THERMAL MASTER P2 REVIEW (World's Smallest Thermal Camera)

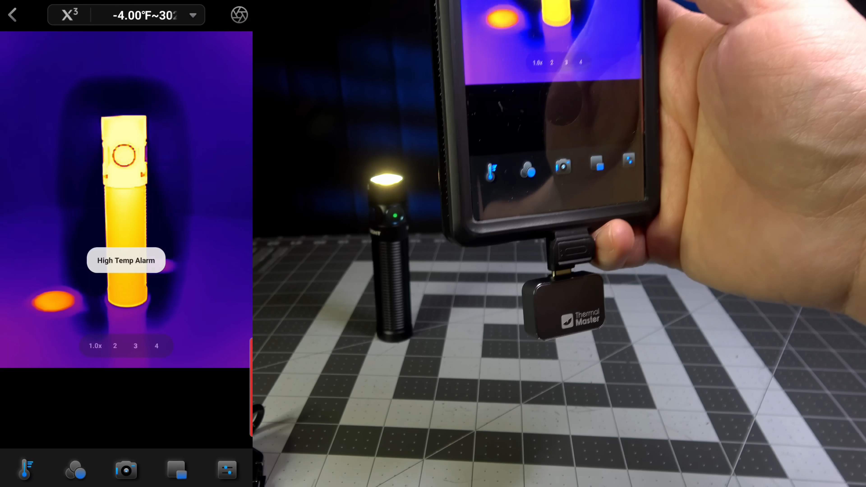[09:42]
it sends it over 80 degrees. And you can see that at 114 degrees right now, it's going to have the audible alarm.
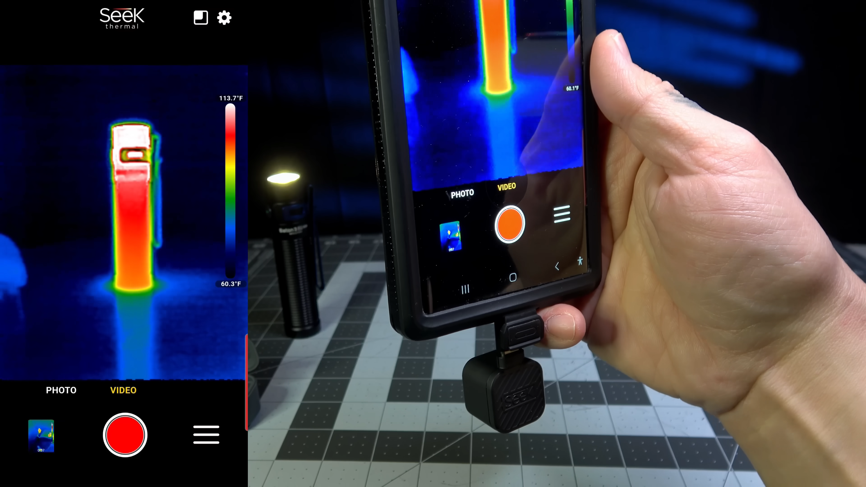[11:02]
On screen: scale top 113.7°F
And it has the parameters on the screen for the hot and cold.
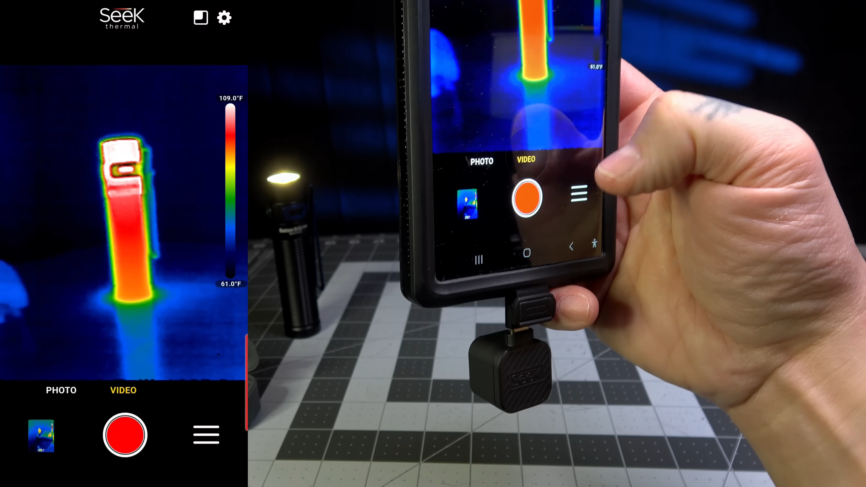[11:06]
On screen: scale top 109.0°F, scale bottom 61.0°F
Right there, you have your temperature. Now you can change your color palettes.
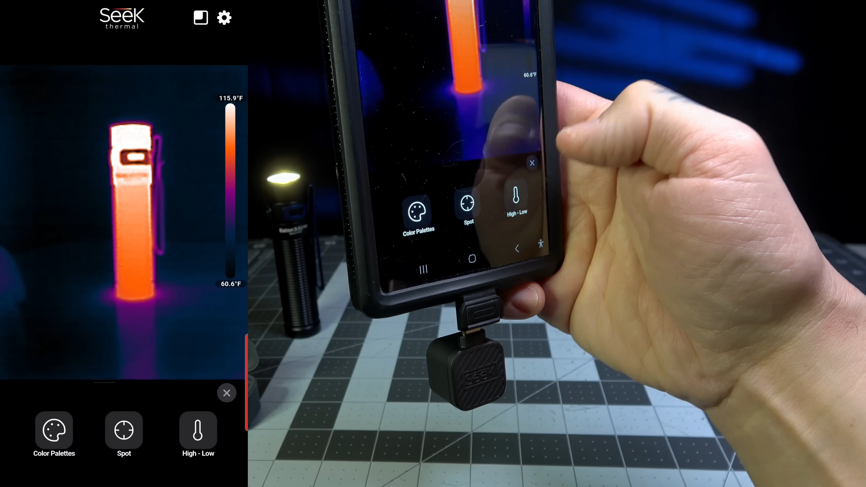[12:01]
On screen: scale top 115.9°F, scale bottom 60.6°F
And then of course you could change that and turn that off. That's how simple this is to use. You do have the pass through, or you can see it through your camera and through the device at the same time. It doesn't perfectly align, but it is what it is. And then of course you can turn that off. It's the same exact kind of options too, as on the P2. You can switch the camera around, go to the other side as well, and then you can switch it back and then you can just turn it off. It doesn't have the option to make it opaque. So you can, you can see through it or not, which,
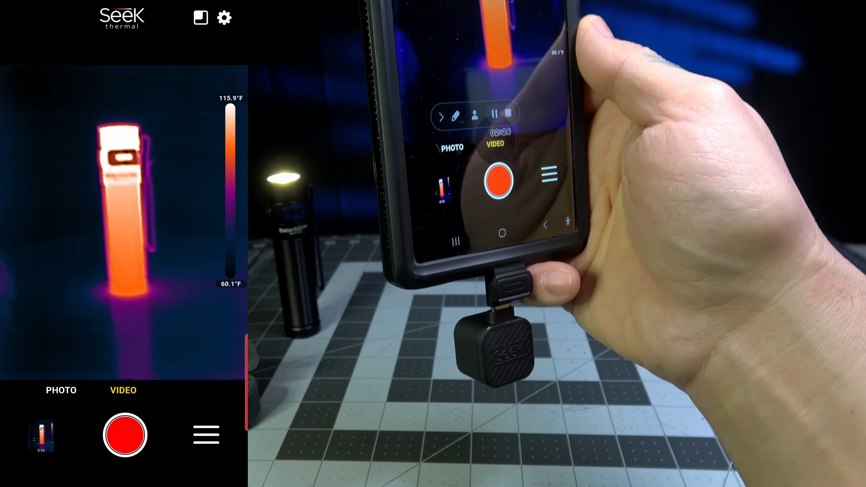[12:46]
On screen: scale top 115.9°F, scale bottom 60.1°F
It's very simple, straightforward, but you could see the resolution's kind of grainy and it's not as good as the P2.